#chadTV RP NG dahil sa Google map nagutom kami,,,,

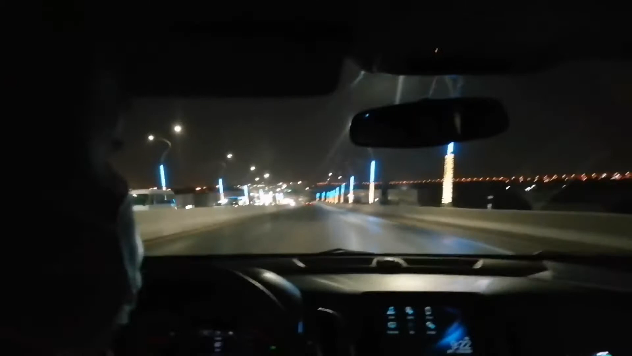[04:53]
Saan ba? Ayan sa stoplight, kaliwa tayo. Kaliwa, saan ba dito yung kaliwa? Dito? Ayan na. Yes, stoplight.
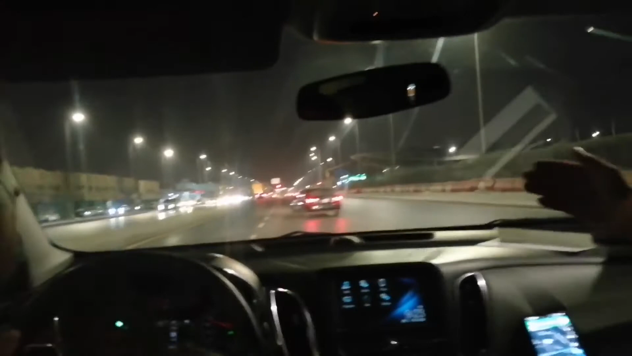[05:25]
Dito, oh, dito mas kaliwa. Ayan na sila guys. Hindi alam yung kaliwa, kanan. Sida, sida. Sida, wey. Alatol, sida. Ayan na.